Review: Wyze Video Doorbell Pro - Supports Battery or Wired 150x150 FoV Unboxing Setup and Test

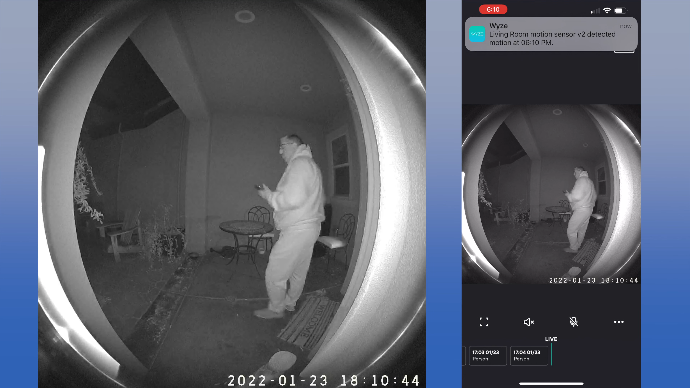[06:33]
Night vision is very good with no lighting you can see clearly and again the person detection works just as well as daytime.